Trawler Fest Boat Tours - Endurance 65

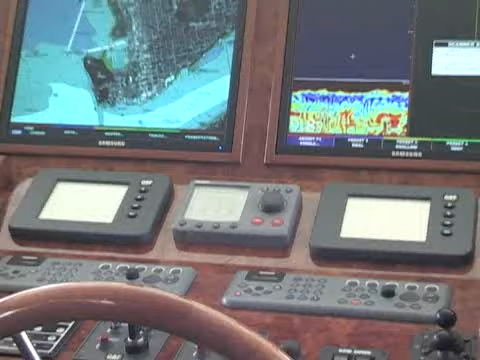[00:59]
In the pilot house, we have top-of-the-line Raymarine G-rated series electronics and NIAD stabilization.